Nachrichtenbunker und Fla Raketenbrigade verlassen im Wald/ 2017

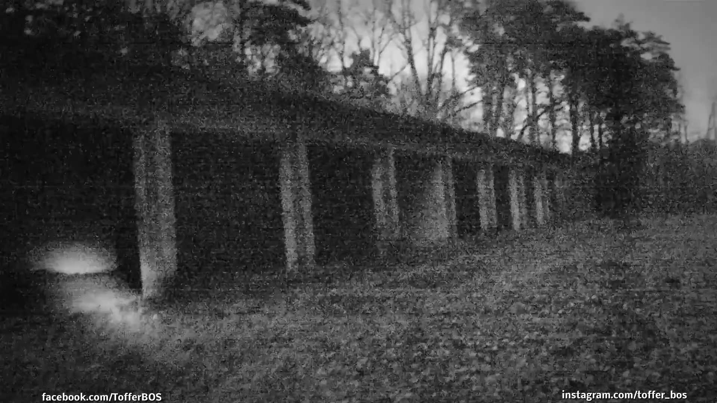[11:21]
So, jetzt geht es langsam wieder zum Ausgang, sofern wir den Ausgang finden.
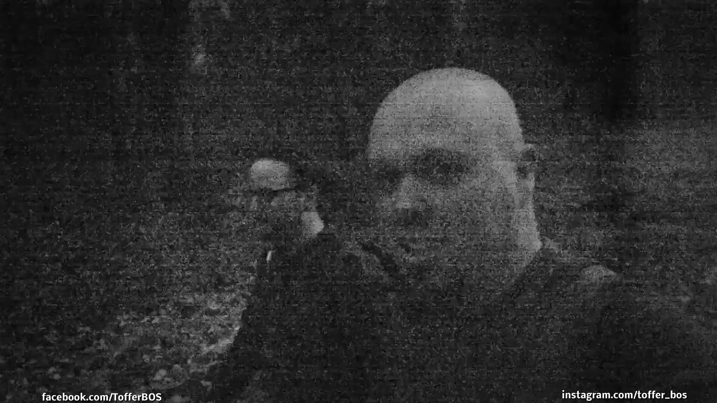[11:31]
Das ist nämlich schon so dunkel, dass wir jetzt das Nachtsichtgerät angeschaltet haben. Ja, ja. Wir haben immerartig unsere Karotten aufgegessen, deswegen können wir auch im Dunkeln ziemlich gut sehen. Also was ihr nicht wisst, ist, dass es jetzt gerade 3 Uhr nachts ist. Genau. Und